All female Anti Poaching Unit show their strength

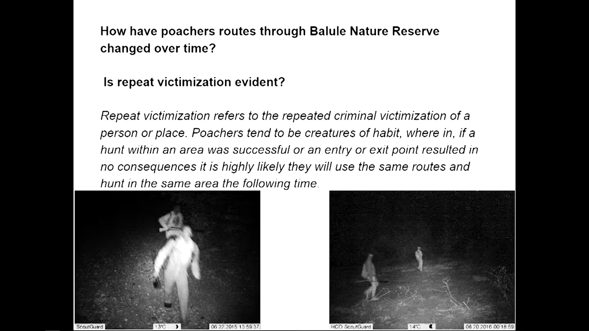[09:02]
I think it was afternoon when we reported that we saw tracks and then, uh, our team went and put, uh, the cameras there because we need to use cameras to help us see what the poachers are doing at night.